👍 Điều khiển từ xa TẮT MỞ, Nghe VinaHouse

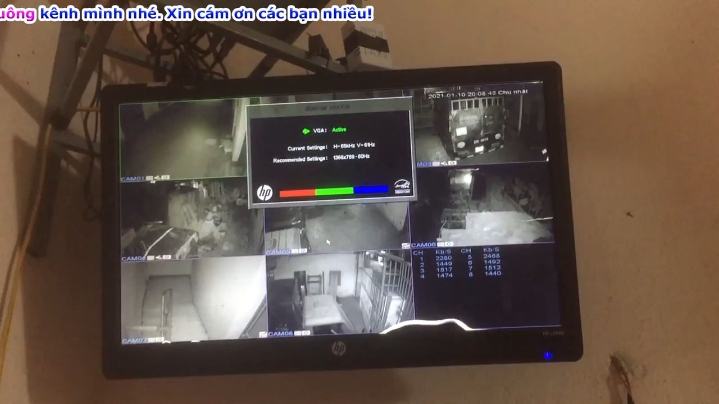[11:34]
Thì xem được xem được cam ở trên cái màn hình máy tính. Màn hình máy tính đời cũ này nó không có cái bật tắt, không có điều khiển từ xa. Mà hầu như là đa số là như vậy. Tắt này. Cái dây led trên kia nó đồng thời nó sạch rồi.